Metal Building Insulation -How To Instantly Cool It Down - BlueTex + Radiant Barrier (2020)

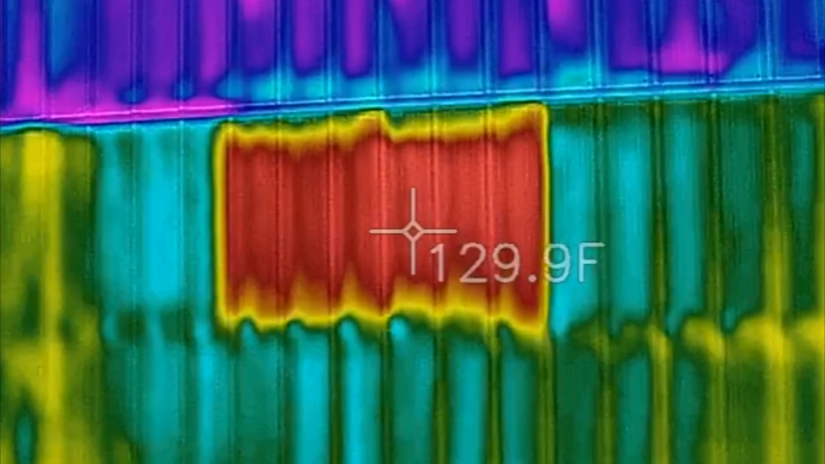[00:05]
On screen: spot 129.9°F
If you take a look at the thermal imaging camera, you can see a red square that's reading about 130 degrees. That's the exterior of the metal building. Now, if you look to the right, just a few feet, it's only reading about 100, 121 degrees. So the question is, why is this red square hotter than the rest of the building? So, let's take a walk inside the building and I'll show you what's happening.
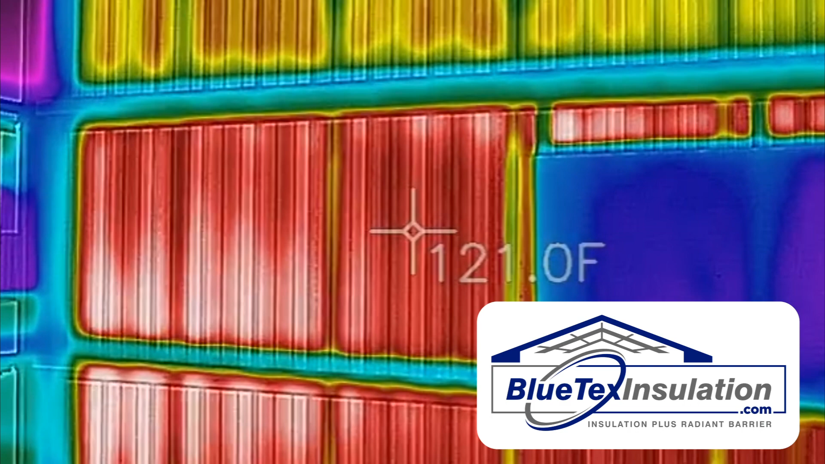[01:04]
On screen: spot 121.0°F
So, this is a great illustration of just how much heat the Blutex reflects and keeps out of your metal building.
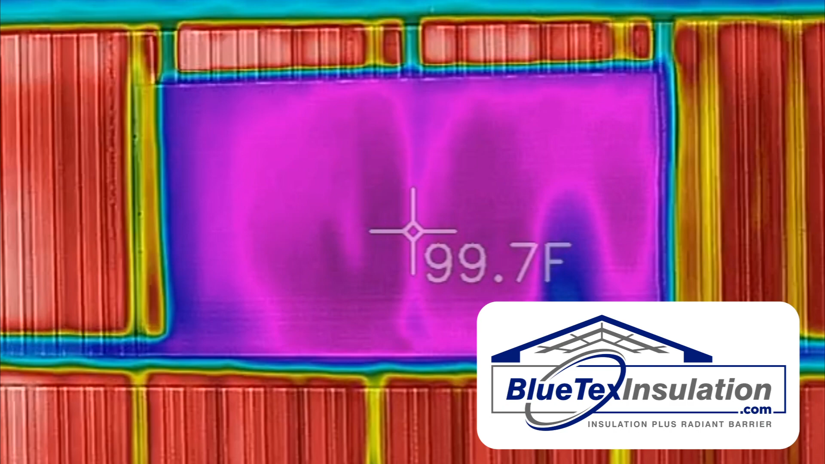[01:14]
On screen: spot 99.7°F
Not only does Blutex insulation do a great job of reflecting heat in the summer,